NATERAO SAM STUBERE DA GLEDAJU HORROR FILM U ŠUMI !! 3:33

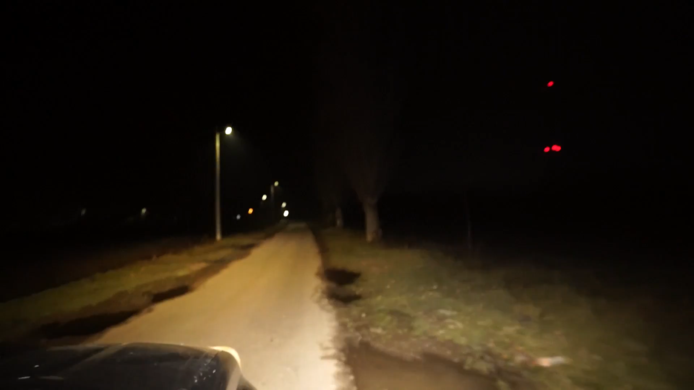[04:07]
Brate, kako svetli. Evo, gasla sam svetlo na malo. Brate, sve se vidi napad.
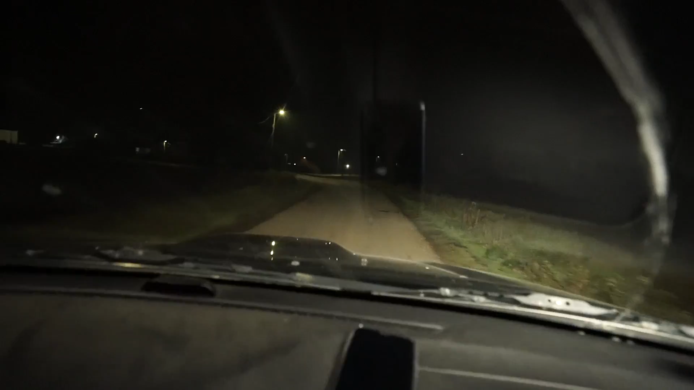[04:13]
Ne, a nisam. Evo ga, sad sam ugašen. Brate, ovo je dobro. Brutalno je. Bukvalo, bitno da mi svijete da nemam goriva. To je jedino što je ostalo da svi.